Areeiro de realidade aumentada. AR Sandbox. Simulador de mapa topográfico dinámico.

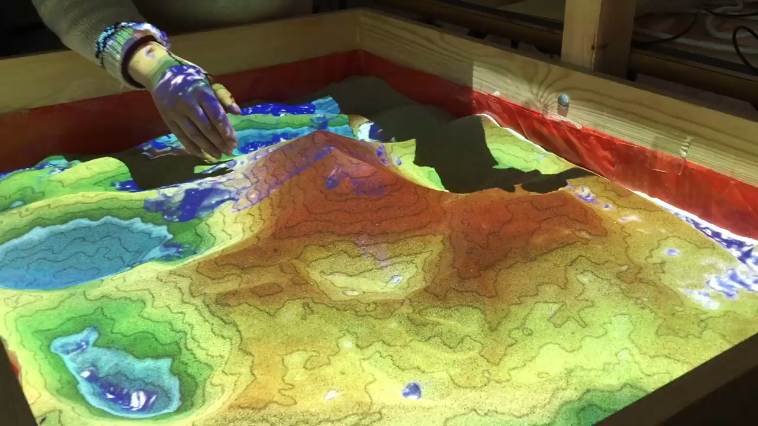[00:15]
gracias a un software que temos aquí en este ordenador O que falle proxectar as curvas de nivel Coa topografía da zona, de acordo?